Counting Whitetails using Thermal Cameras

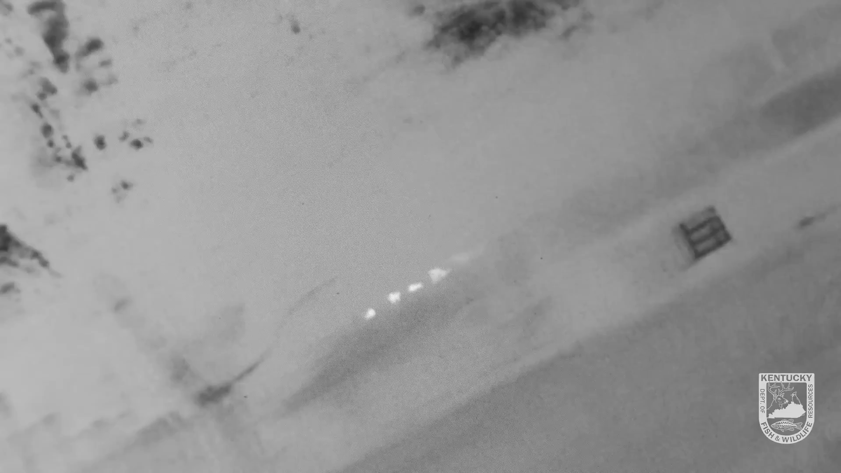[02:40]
Hey, there you go. There you go.
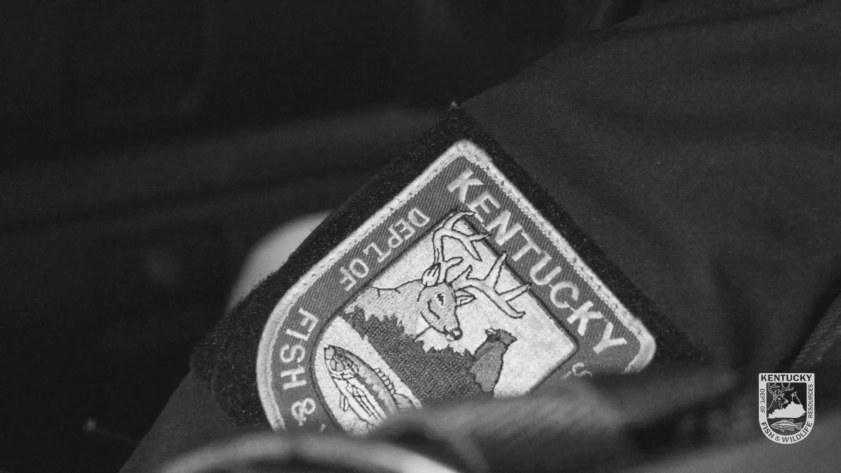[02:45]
There's four deer right there. Check that out.
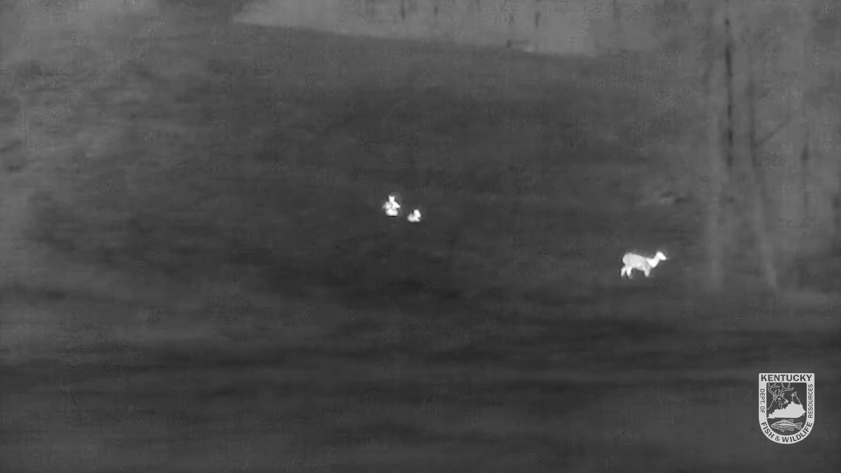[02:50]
We're going to mark that we got a deer.
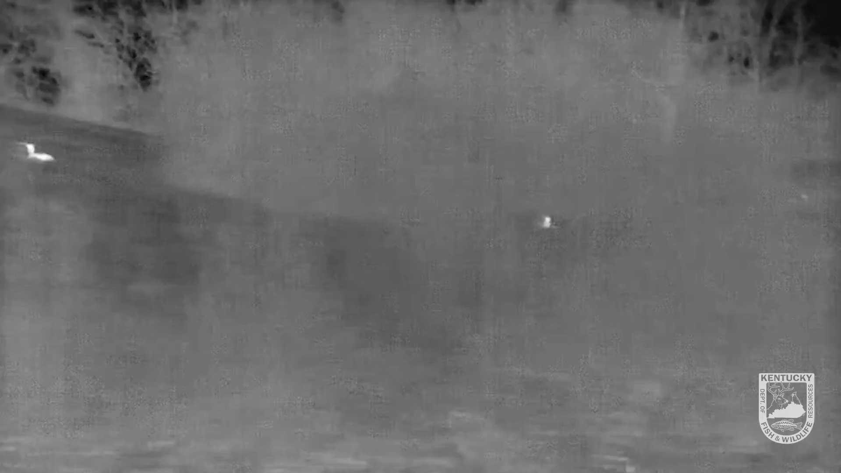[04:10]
Yeah, there's one bedded up on the hill right there.
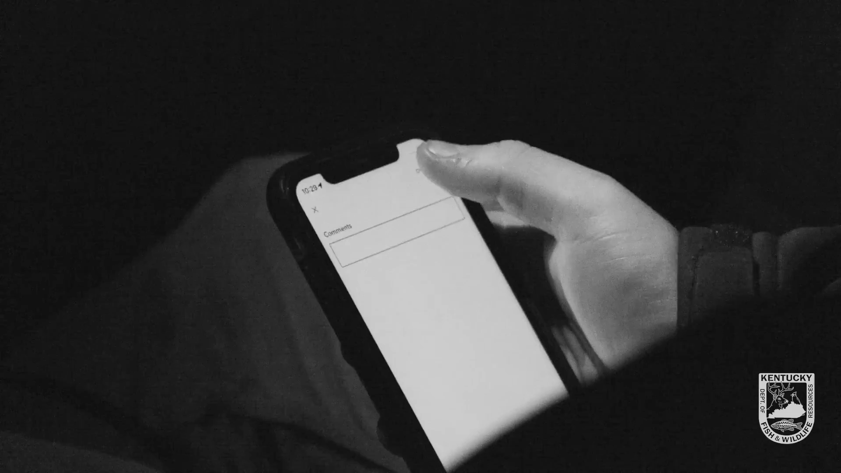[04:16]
And then let's bump on up. I think that'll be another one there.
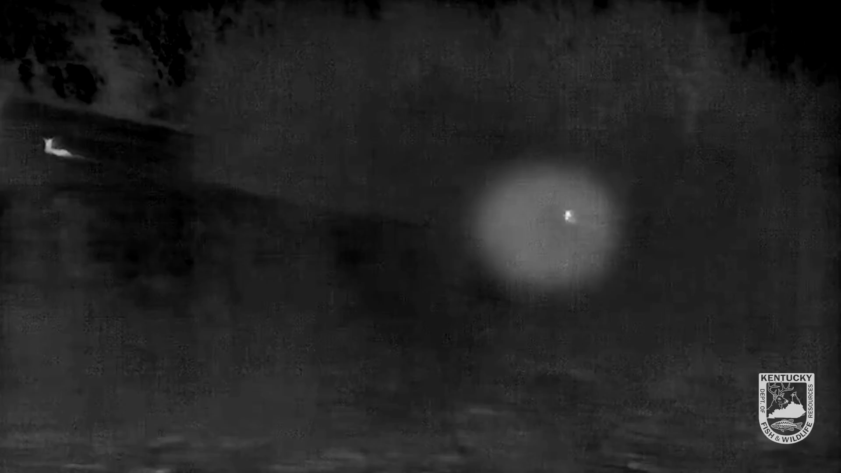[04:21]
So that's a second deer that's bedded on this hillside right here, it looks like.
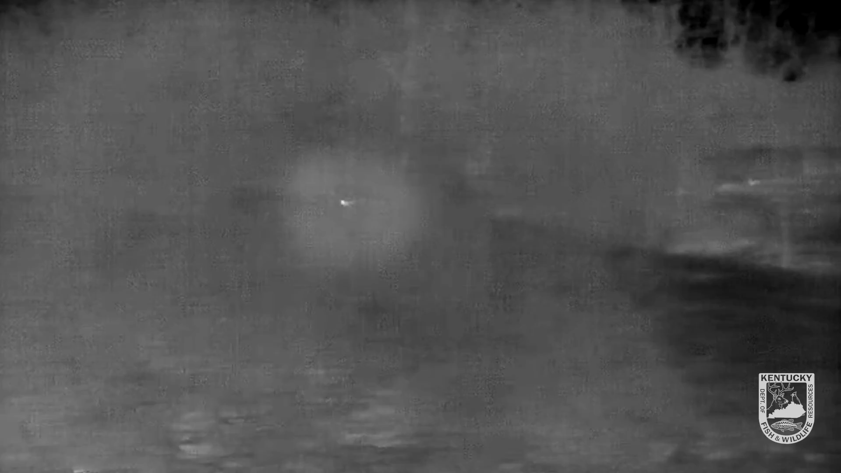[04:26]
And then I can't really tell what's in here.
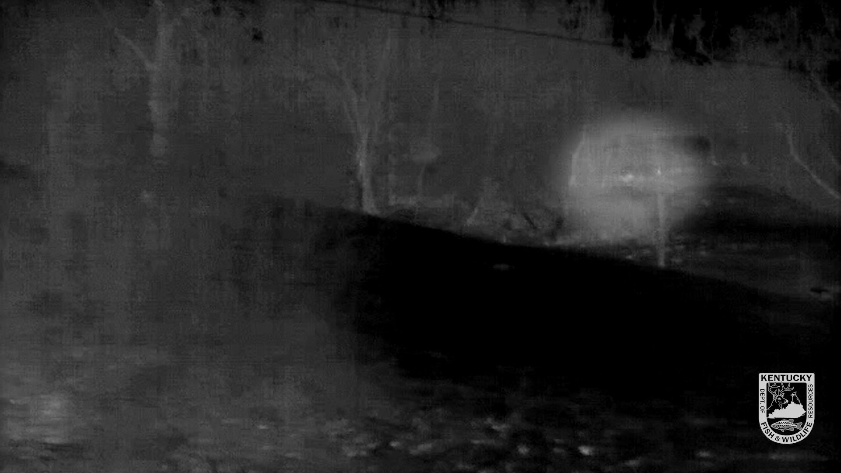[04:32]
That looks like at least two, maybe three something. So we'll mark that and go back and look at it on the video to see. Coyote, pull on forward.
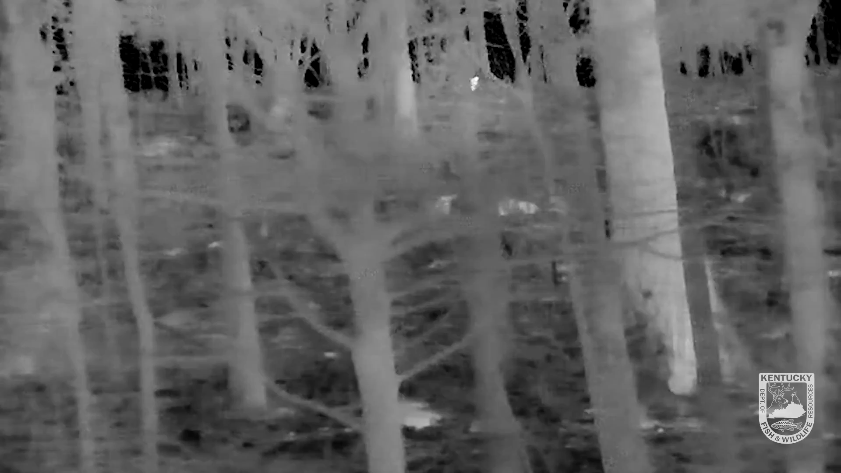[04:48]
There he is. There he goes.
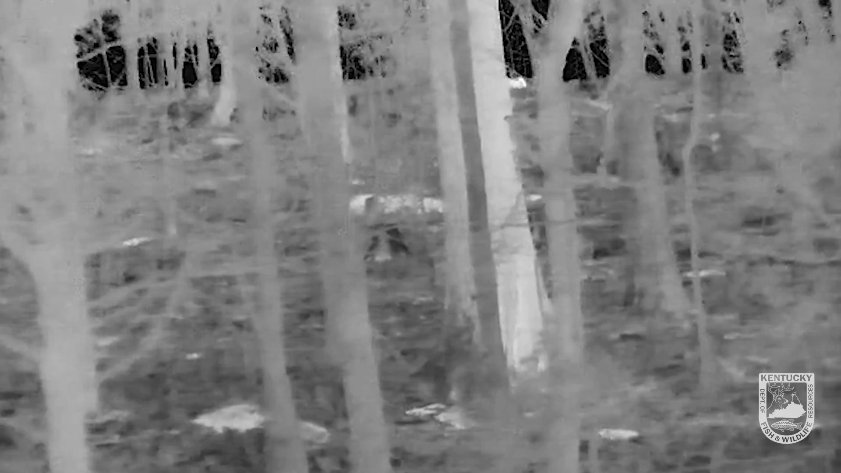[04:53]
Okay, I got three deer over here.